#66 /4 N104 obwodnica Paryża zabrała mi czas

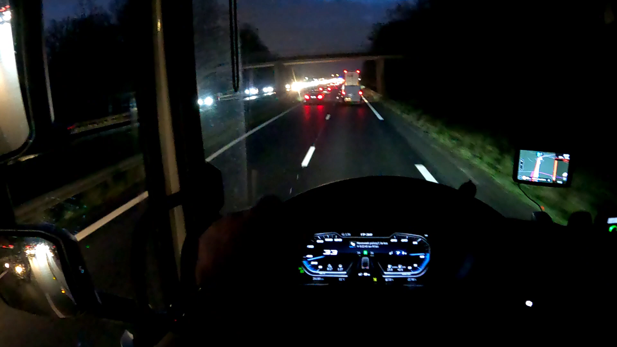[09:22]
naprawdę trzeba mieć anielską cierpliwość na dodatek mówię ja będę jechał za chyba 10 km gdzieś mi tam każe skręcić w bok i będę już jechał jakimiś takimi landówkami głównianymi drogami zobaczymy przez jakieś miasteczko mam przejeżdżać bodajże w każdym razie jak będzie jakiś ciekawy przejazd tym bardziej że to będzie ciemno już bardzo
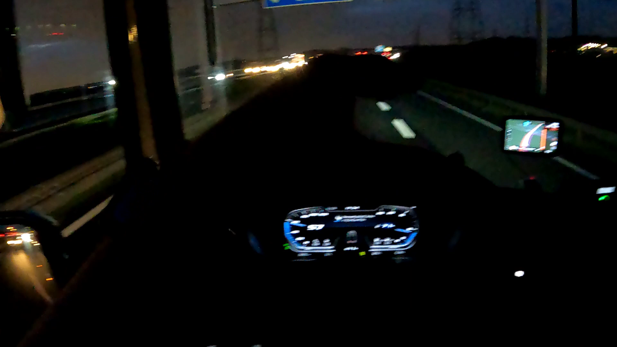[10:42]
tu jest takie rozluźnienie rzadziej trochę i za chwileczkę znowu zgęstnieje no właśnie i to jest już to zgęstnienie się zaczyna ale to wygląda biało-czerwona wstęga w jedną stronę na biało w drugą stronę na czerwono o to są rejony Mitrimori i zobaczcie teraz jak wygląda tutaj wyjazd z Paryża
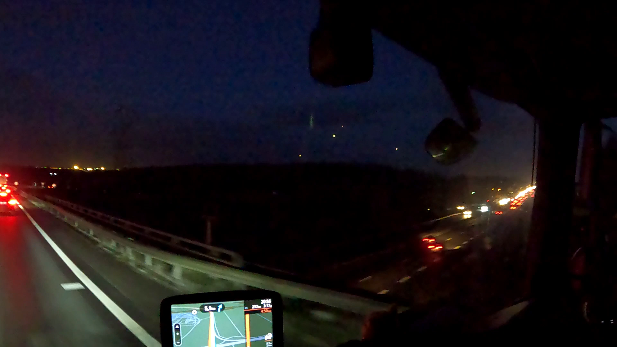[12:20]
te światełka tam też ląduje jakiś tam też jakiś leci także w powietrzu widzę też jest korek a my zaraz będziemy za 5 km jak się doczłapiemy będziemy skręcać w prawo tak to jest wszystko koło lotniska Charles Ladegola tam wystartował samolot o tutaj się coś posypało już mu się chyba zespawali a nie
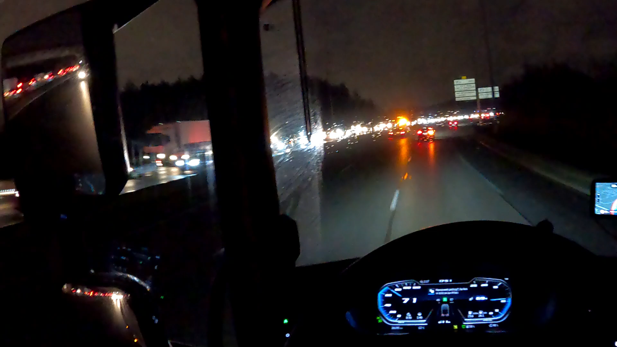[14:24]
kurde to jest trzeba mieć anielską cierpliwość albo jeszcze lepszą no zaczyna się wolno zatwardzenie a za 20 km po prawej stronie nic nie będzie widać pewnie Park Asterixa będziemy mijać zobaczcie jak to wygląda jak robią coś to po prostu nie można się zmieścić tak wąziutko
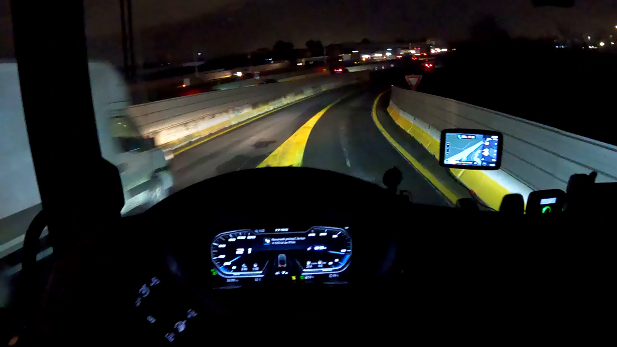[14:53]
jesteśmy na A1 rozluźniło się korków przede mną nie ma się nie zapowiadają teraz to się musi wszystko rozjechać rozciągnąć jak guma no a ja będę wypatrywał bo mam godzinę 11 jazdy czyli godzinę liczmy 80 km
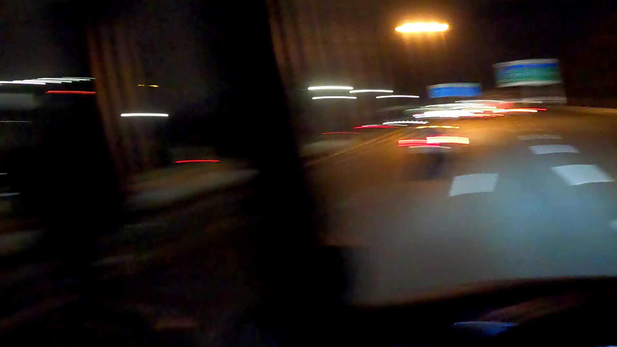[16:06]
no niestety nic nam tutaj nad nami nie przejeżdża nie będzie kołowało ale tak wygląda właśnie można powiedzieć pod pasem pod pasem do kołowania bo na pewno tu nie ma pasu pasu startowego tylko to są pasy jakieś takie do infrastruktury z infrastruktury tego lotniska
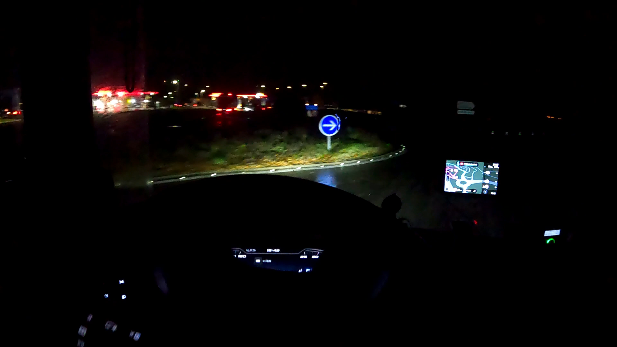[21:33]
i co no gdzieś kurczę już muszę stanąć a dalej już dzikusy są same no to wiecie jak to jest na tych dzikusach aczkolwiek to jest Francja i tutaj jest tak że czy to jest dzikusz czy to jest parking taki stacja benzynowa to tak naprawdę wszędzie mogą okraść skręć w lewo a1 napaść i tak naprawdę nie ma to znaczenia gdzie staniemy tyle tylko że w głowie u człowieka jest coś takiego że
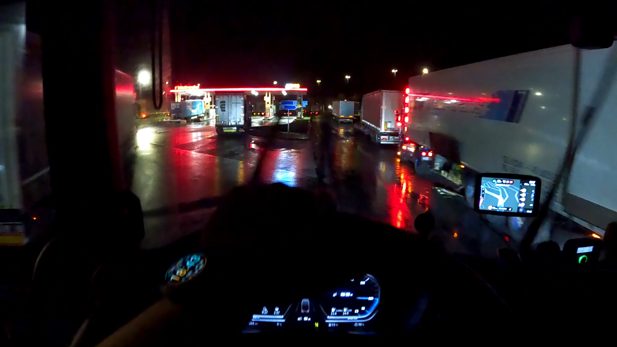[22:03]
a stoję na stacji benzynowej jest widniej teoretycznie bezpieczniej jest fajniejszy kibelek i tak dalej i tak dalej do zobaczenia władamy dalej tutaj wjedziemy tam później można podobno jeszcze pokręcić się tam na dole jest jeszcze
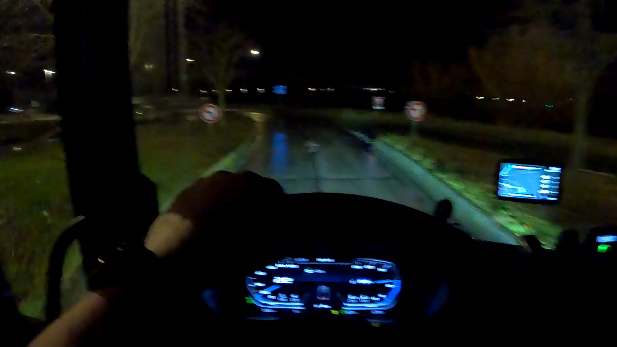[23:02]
o widzieliście jak się błysnęła? nie źle nie? o tutaj są tam miejsca są tylko kurde to na takim odludzie no trudno ale oświetlony jest to jest najważniejsze w prawo w prawo kolego dawaj tutaj po 90 metrach jedź do przodu a1 e15 jedź do przodu następnie pojedź autostradą
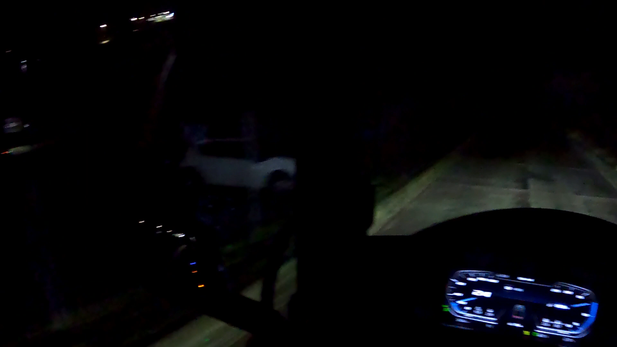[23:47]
nie wiem co on zrobił no bo zobaczcie no to tak wymyślili tutaj te wjazdy na parking faktycznie to wygląda jak jakiś wjazd
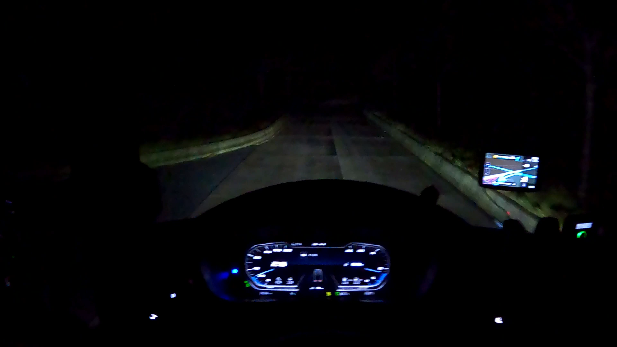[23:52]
nie wiem w pole jakbyśmy z parkingu wyjeżdżali w ogóle gdzieś kurde to trzeba patrzeć na ten tył żeby jak jest długi taki łuk to trzeba bardzo ostrożnie żeby tym tyłem gdzieś tam mimo wszystko nie zahaczyć no to co tutaj staniemy nie?
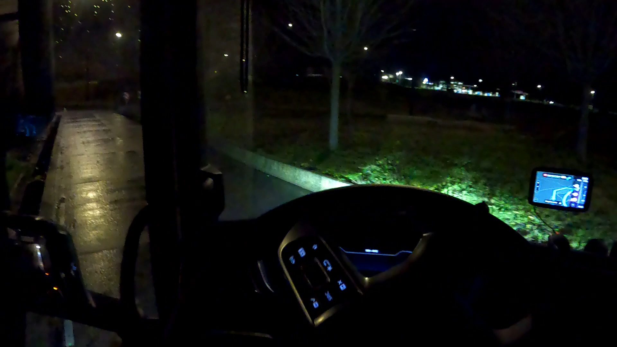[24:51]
o widzicie jak teraz tutaj przygasł wyświetlacz